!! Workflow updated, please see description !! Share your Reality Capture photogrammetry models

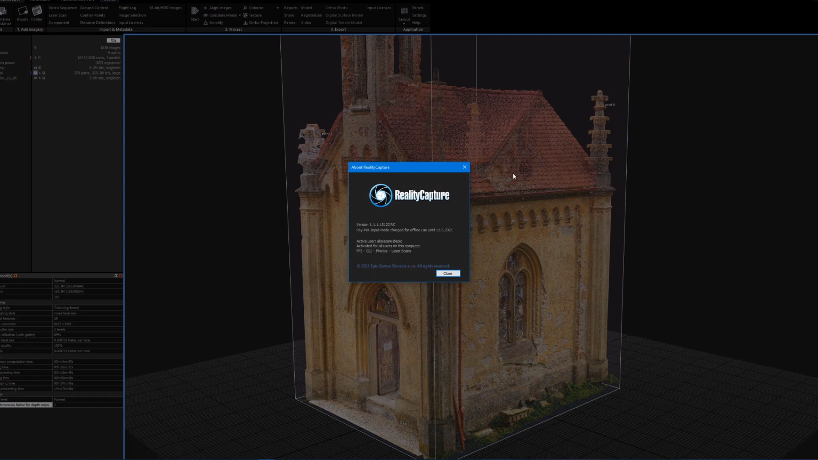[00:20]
Export as you normally do. From the reconstruction tab, click model, pick a file name, and then choose OBJ as the file type.
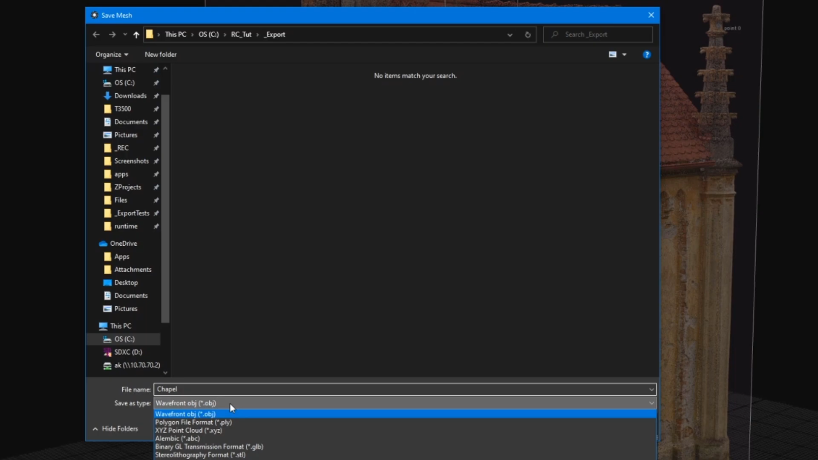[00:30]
Within the export dialog, you have the option to disable the RealityCapture info file. Uploading the RC info file is harmless, so you can choose to keep this on, but I typically choose no to keep things a little less messy. Other than that, there are just four other settings that you'll want to change from the defaults. So, you'll want to have save mesh by parts and say yes,
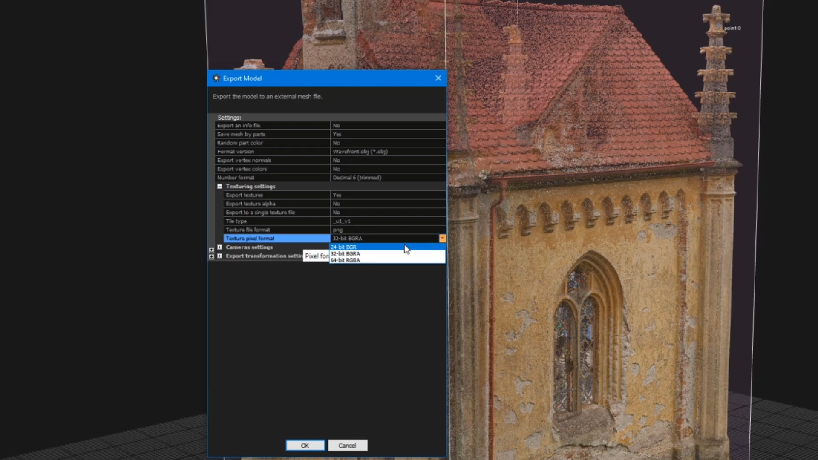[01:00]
vertex colors will set to no. Number format will set to decimal six, and then the texture pixel format will be 24-bit BGR. Make note, I left the coordinate system as the default, which is the grid plane.
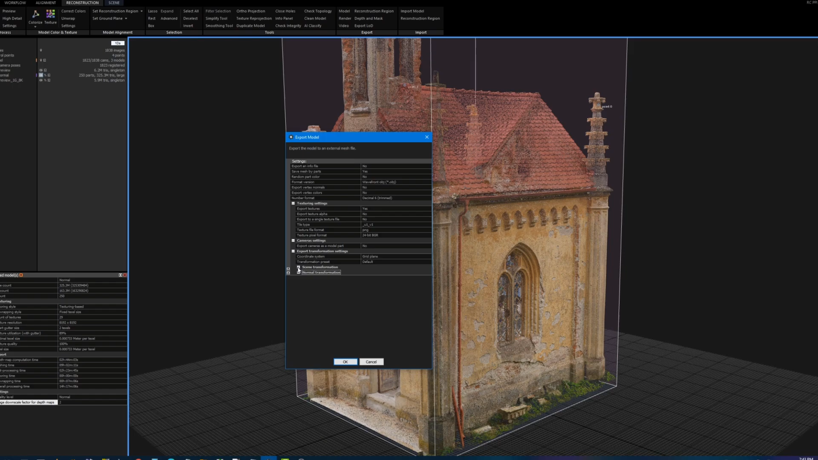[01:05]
I'll expand this dialog so you can pause and match the same settings for future versions
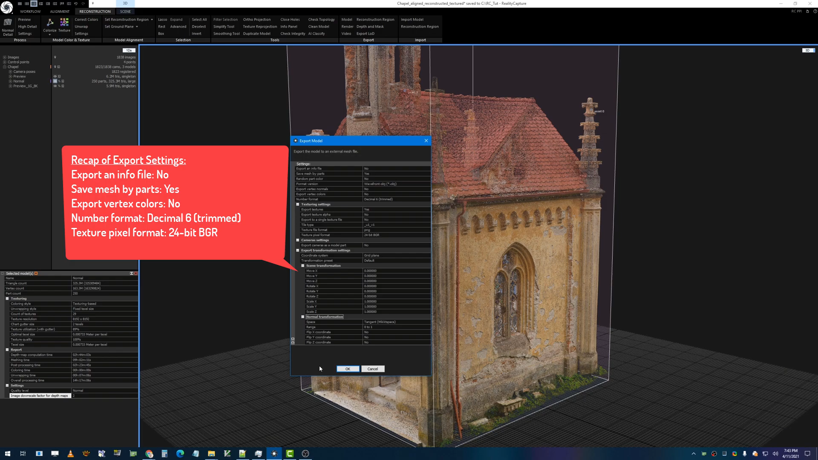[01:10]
of RealityCapture if they choose to change the default settings to what they are now.
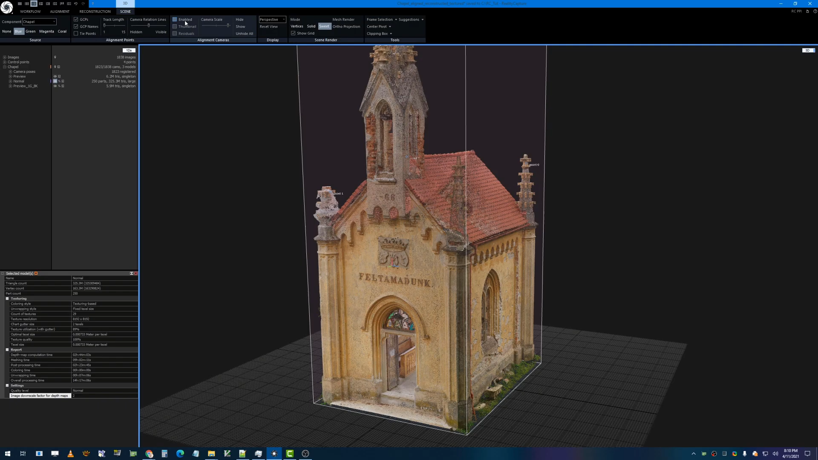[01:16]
The next step, which is optional, is to output the camera data. For that, jump over to the alignment tab, click registration,
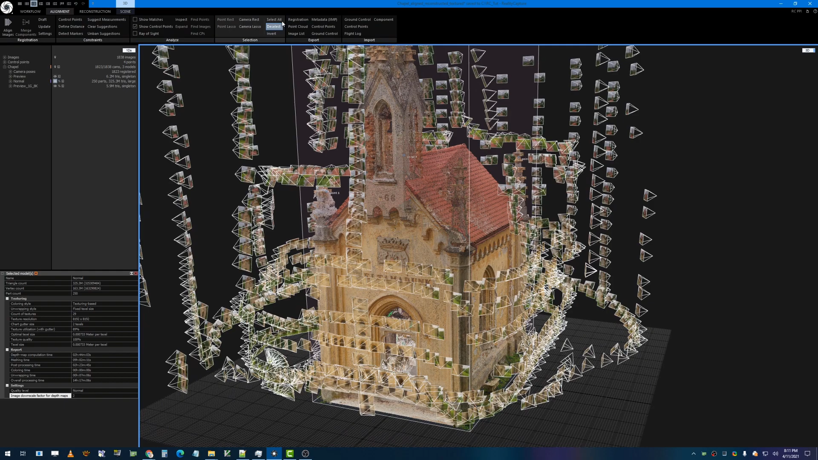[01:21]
then choose internal external camera parameters. Set a file name.
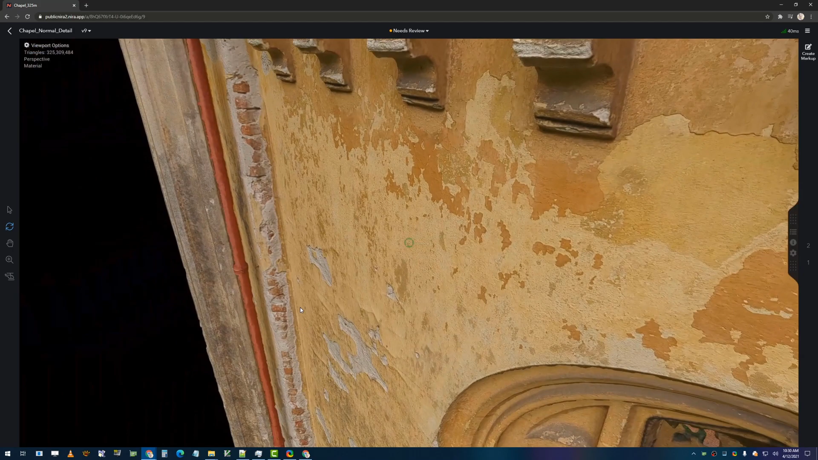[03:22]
That works really well for building inspections.
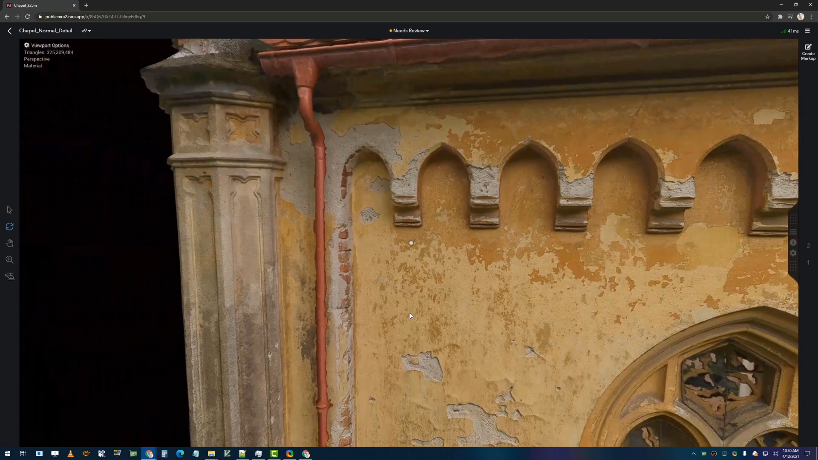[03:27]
You can also double click to move and zoom around and to center your camera.
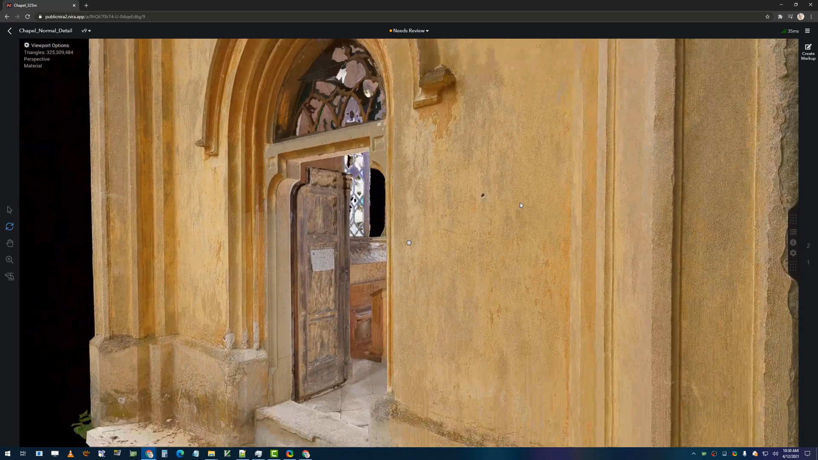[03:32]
Nira also has a simple distance and area measurement tool that can be found using the right click menu. Two points for distance, three or more points for area.
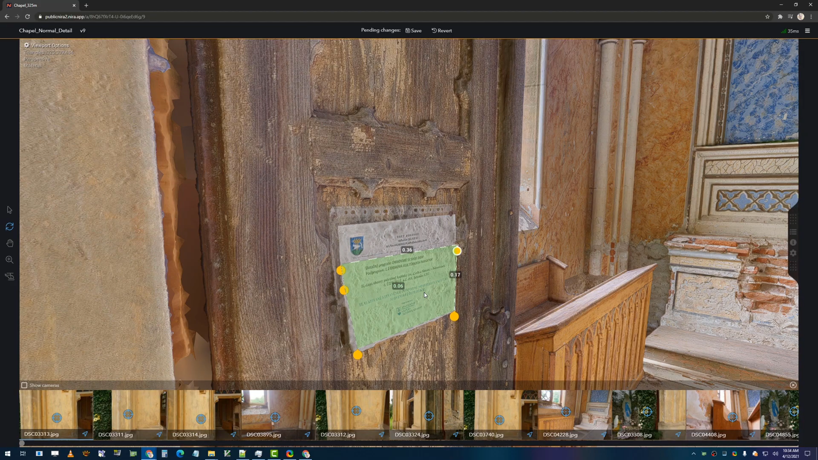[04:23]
That's pretty much it for getting your RealityCapture models into Nira.